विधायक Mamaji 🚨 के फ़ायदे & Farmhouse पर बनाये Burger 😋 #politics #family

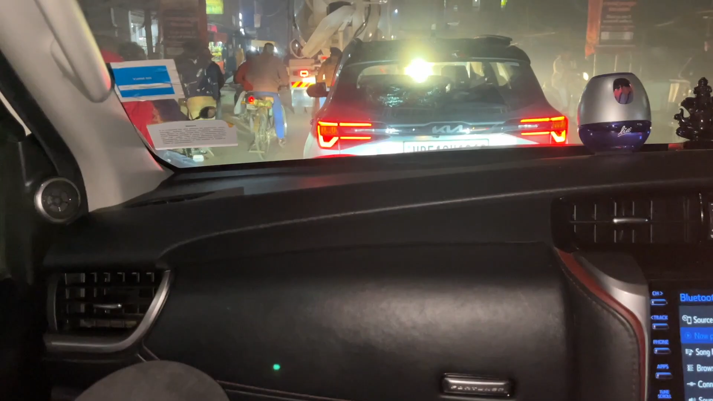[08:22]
ओ भाई हूटर ऑन गाड़ी ऑन।
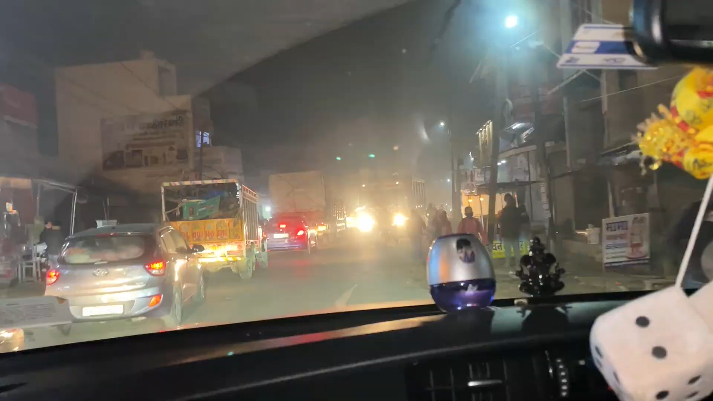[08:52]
ये देखिए हमारे मामा जी विधायक होने का फायदा उठा रहे हैं हम लोग। रॉन्ग साइड से कहीं से भी कहीं भी मिल जाएगा हमको जाम, कहीं नहीं मिलेगा।
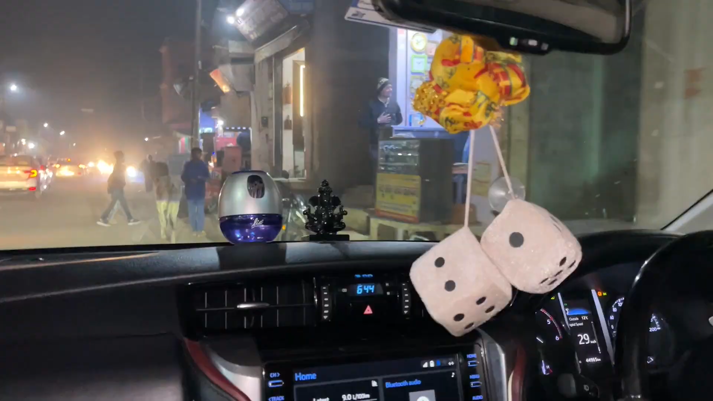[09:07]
ओ भाई साहब पुलिस खड़ी हुई है, वी आर द पुलिस है।